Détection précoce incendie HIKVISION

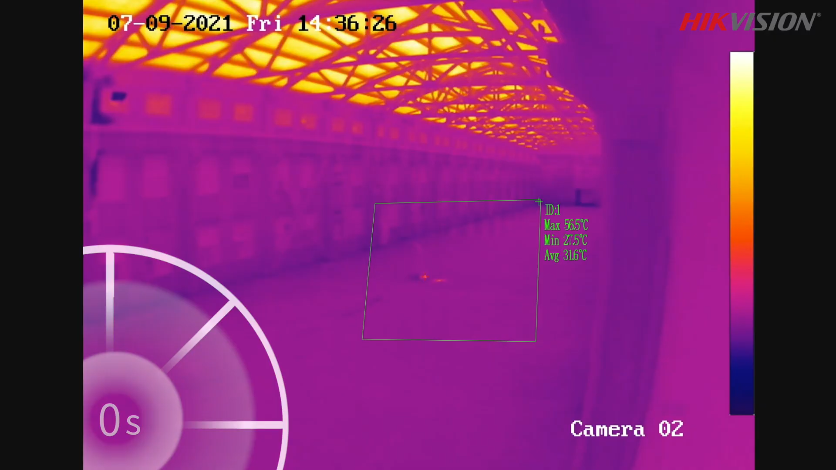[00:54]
On screen: max 56.5°C, min 27.5°C
As soon as the detected temperature reaches the preset 80-degree threshold,
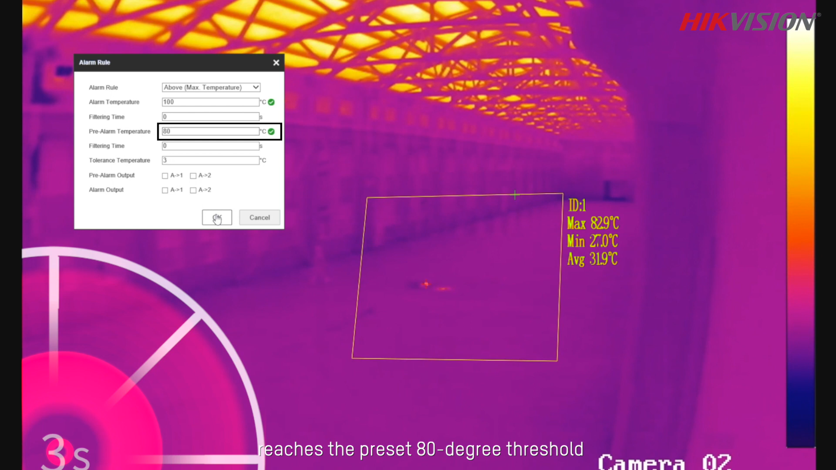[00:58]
On screen: max 82.9°C, min 27.0°C
a pre-alarm is triggered by high-vision thermal camera.